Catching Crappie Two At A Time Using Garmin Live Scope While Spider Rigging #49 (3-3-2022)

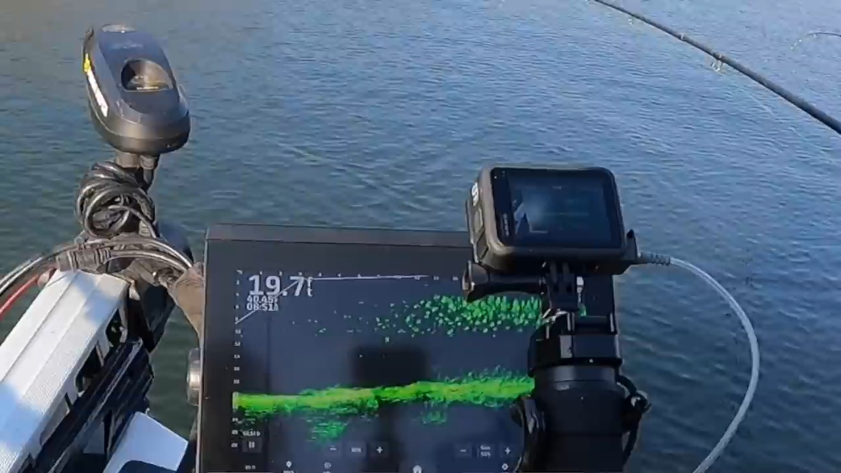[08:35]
They're up higher in the water column. Bring these baits up.
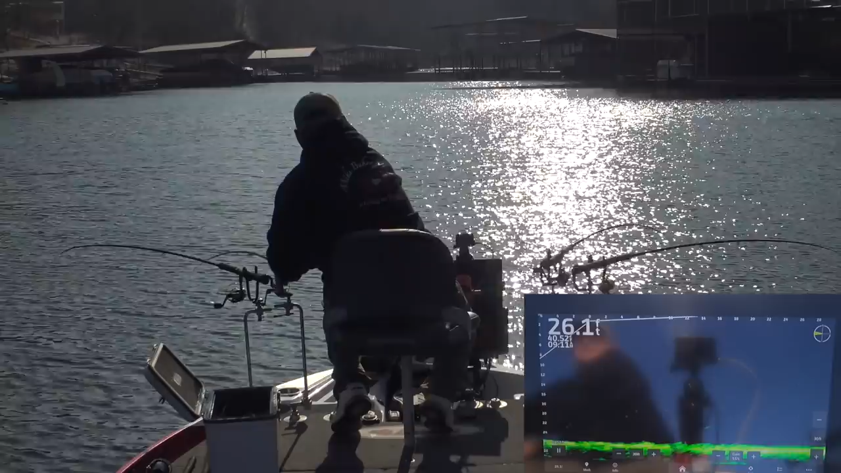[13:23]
All right, let's go over this way. Where are those fish?
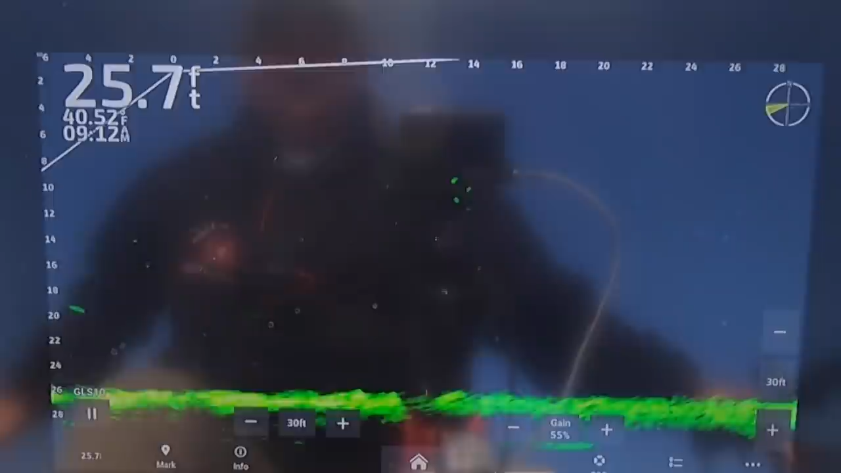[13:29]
On screen: depth 25.7 ft
Move my distance out to about 50 feet. Where are they? There they are.
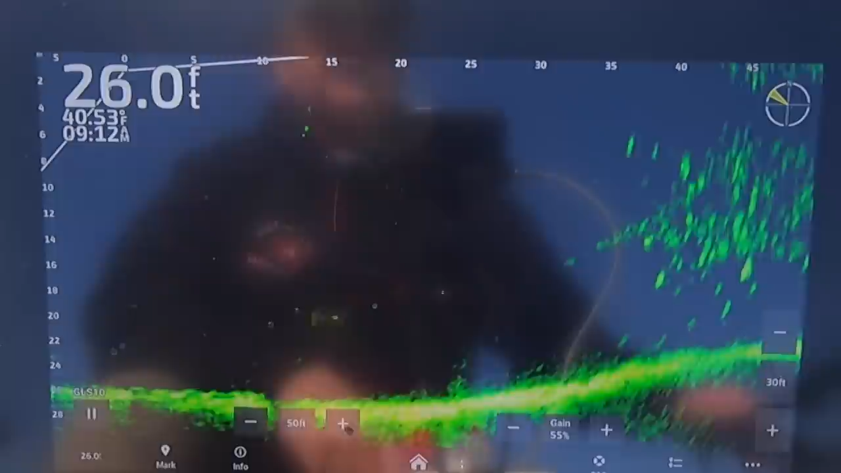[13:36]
On screen: depth 26.0 ft
There they are. See that? I'm gonna go right over there. It's 50 feet out.
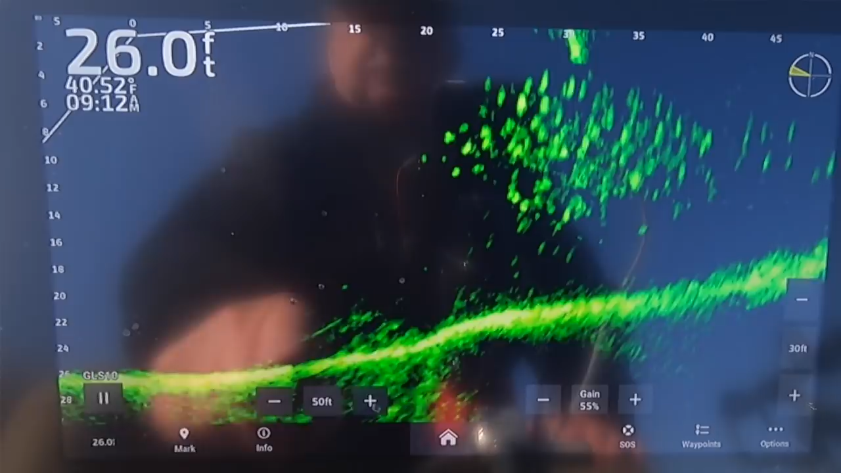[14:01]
On screen: depth 26.0 ft
Bring my distance back down. I got them in range. Bring it down to about 30 feet. See them a little better. All right, 12 feet is where my baits are. Come on, fish. I know you're all around my little minnows. I feel him.
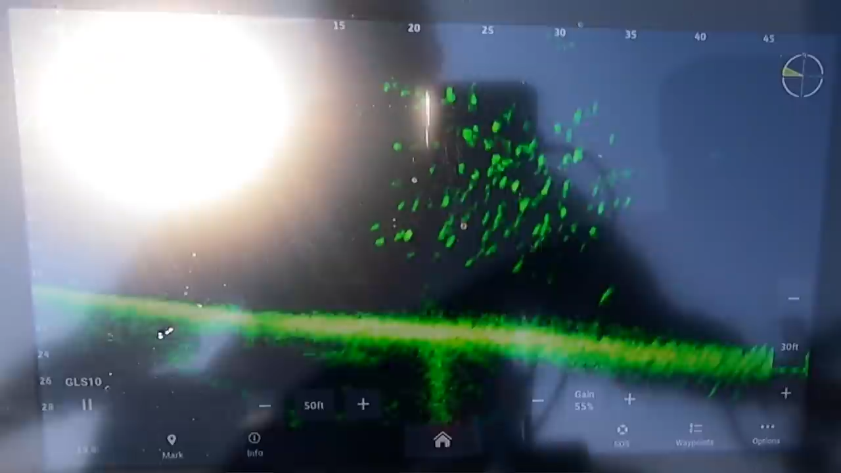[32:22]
We're going into the wind, so I'm going to pull up in the middle of these fish. I'm going to hit my spot lock. We're just going to sit here and fish them till the school moves off. Okay, we're getting closer.
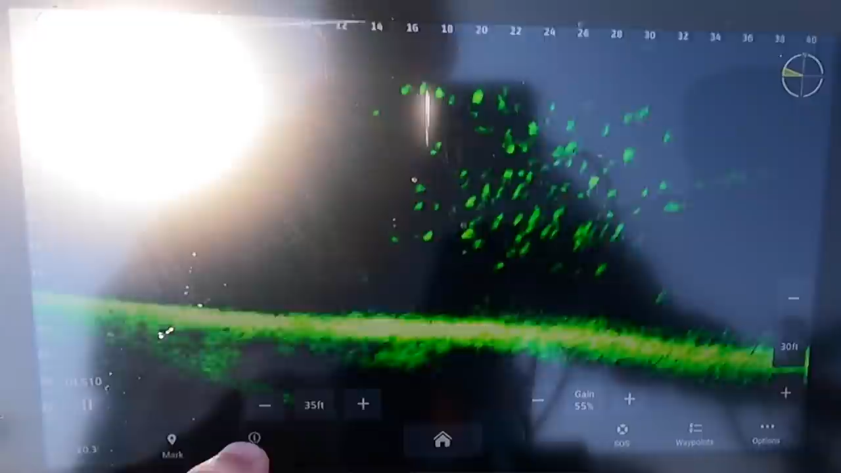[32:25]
I'll bring the distance in a little bit. Just hit the spot lock.